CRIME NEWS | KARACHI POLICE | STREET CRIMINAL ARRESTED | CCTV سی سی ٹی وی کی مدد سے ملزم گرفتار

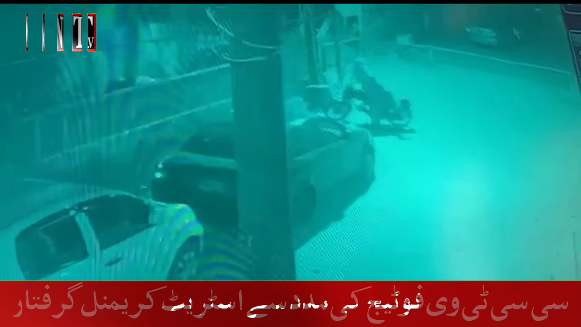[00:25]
مدد اور ٹیکنیکل بنیاد پر چھاپا مار کاروائی کے دوران گرفتار کیا گیا ہے سی سی ٹی وی فوٹیج میں ملزم کو چوری کرتے ہوئے دیکھا جا سکتا ہے ملزم کے خلاف حسب زابطہ کاروائی عمل میں لائی گئی ہے مزید تفتیش کے لیے متعلقہ تفتیشی افسر کے حوالے کر دیا گیا ہے مزید تفتیش جاری ہے